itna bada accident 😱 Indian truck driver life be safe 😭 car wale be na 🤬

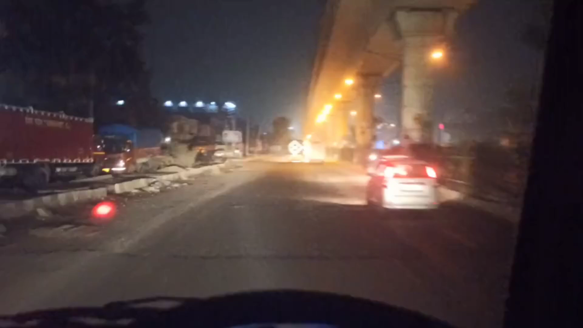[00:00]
नहीं तो भाई यह बुड़ा है परिसान कर दिया बने आगे पीछे भाई
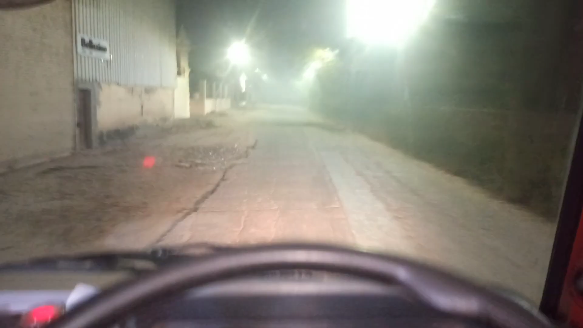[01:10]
कि यह वैगनार देख रही है कि यह पाई साव
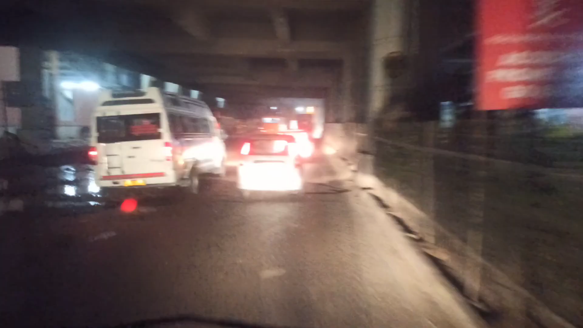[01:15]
मुंड का बत्ती से ना तो मेरे को राइट से ओवर्टेक करने जरा है ना ही लेफ्ट से
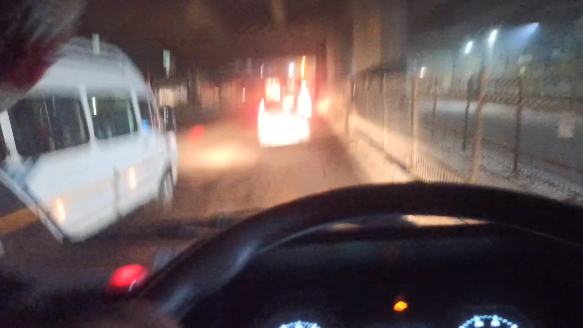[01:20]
आजक से में इधर को जूँ इधर को आजए इधर को लूँ इधर को आजा देखो लेब दिखाता है याद